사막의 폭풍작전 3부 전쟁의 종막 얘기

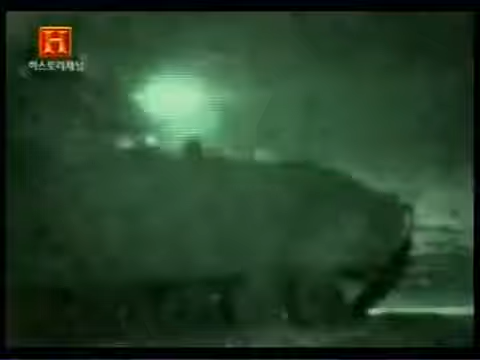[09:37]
특히 야간 적외선 투시를 통해 열로 적 탱크를 추적했다.
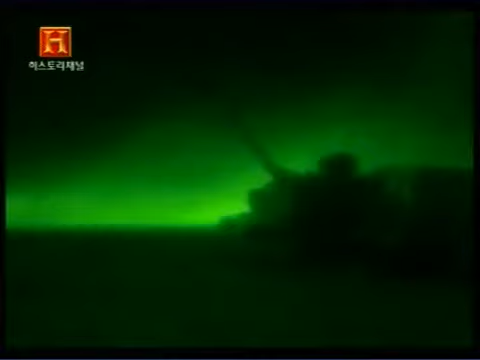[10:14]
The ability to see through the weather, to see through the sandstorms, to see through the fog and smoke,
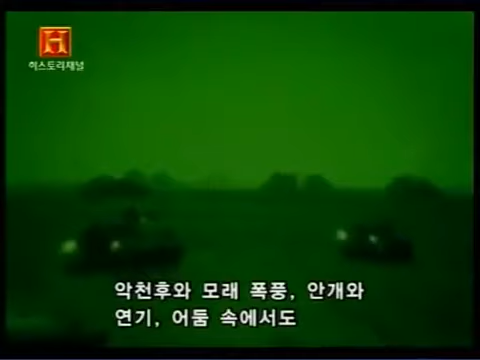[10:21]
and to see at night gave us the capability that enabled us to continuously surprise the Iraqis at the tactical level. 일단 적 탱크를 조준경에 포착하기만 하면 단 한 발로 끝내버렸다.
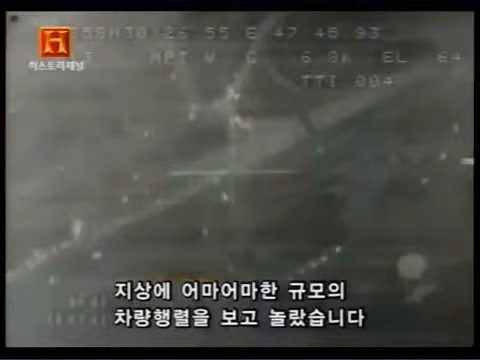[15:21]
즉시 폭격이 시작되었다. 대열의 선두와 후미에 폭탄이 떨어지면서 이라크군은 도로상에서 진퇴양난에 빠지고 말았다. The headlights all went out.
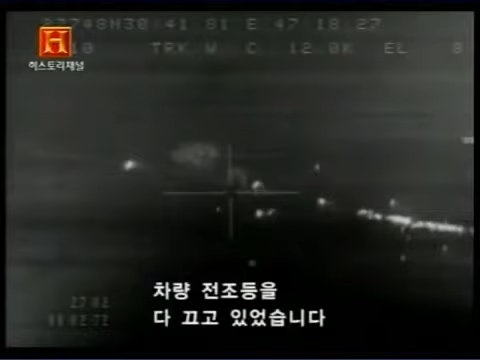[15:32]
But because of the reflections of the oil fires and the twilight cast by the low clouds, I was able to still see all the vehicles on the road.
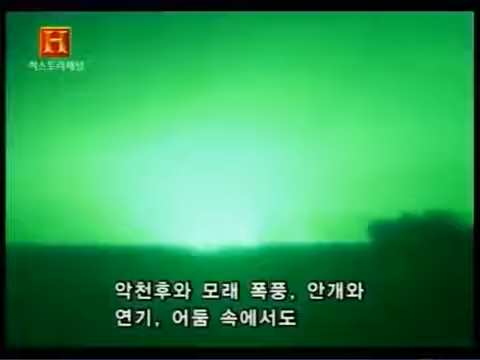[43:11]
to see through the fog and smoke, and to see at night gave us the capability
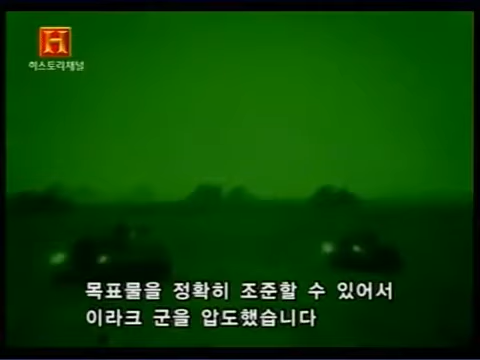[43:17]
that enabled us to continuously surprise the Iraqis at the tactical level.
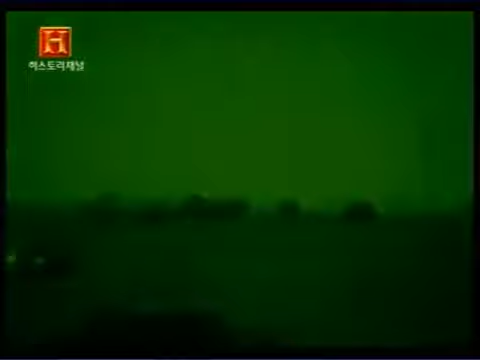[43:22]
일단 적 탱크를 조준경에 포착하기만 하면 단 한 발로 끝내버렸다.
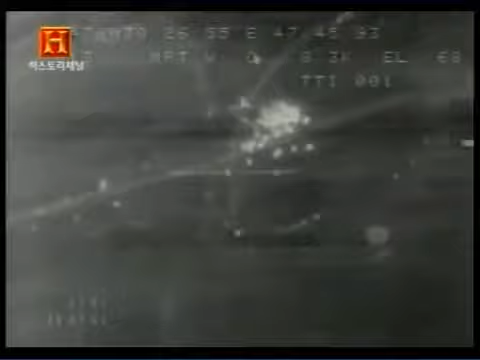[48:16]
즉시 폭격이 시작되었다. 대열의 선두와 후미에 폭탄이 떨어지면서 이라크군은 도로상에서 진퇴양난에 빠지고 말았다.
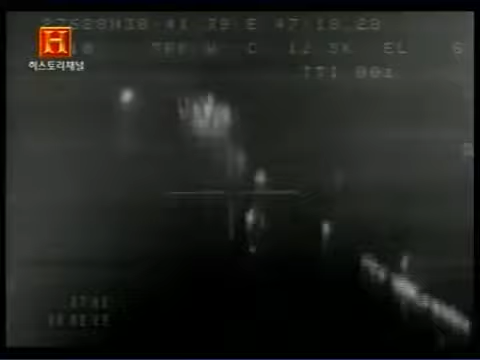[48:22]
The headlights all went out, but because of the reflection,